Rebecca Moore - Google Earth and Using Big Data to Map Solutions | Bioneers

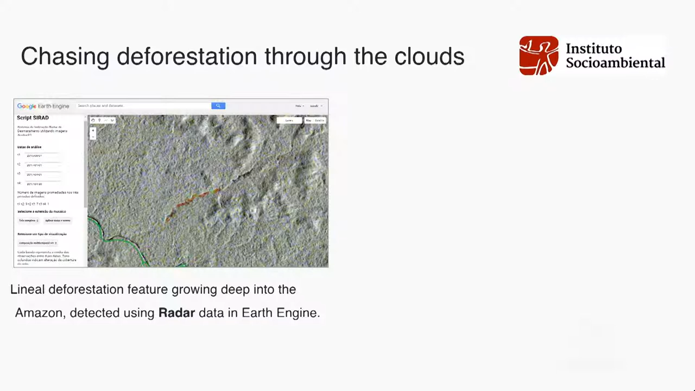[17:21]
and they saw this line developing of change in the heart of the Amazon, not near any roads. They're like, is this a bug in what we built, or is there something really there? Finally, they sent a plane. Yes, it was an illegal mining operation.
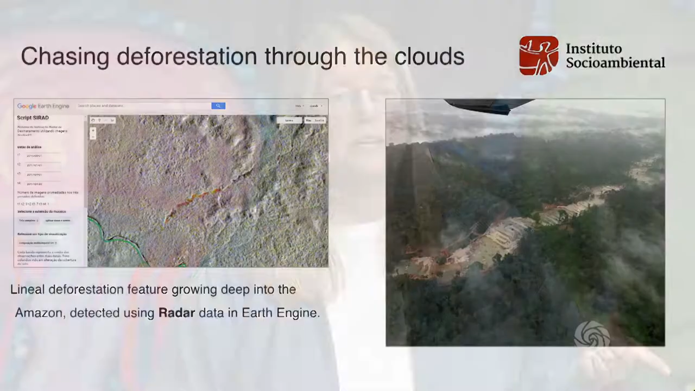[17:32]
They got it shut down immediately, law enforcement, and so on and so on. So.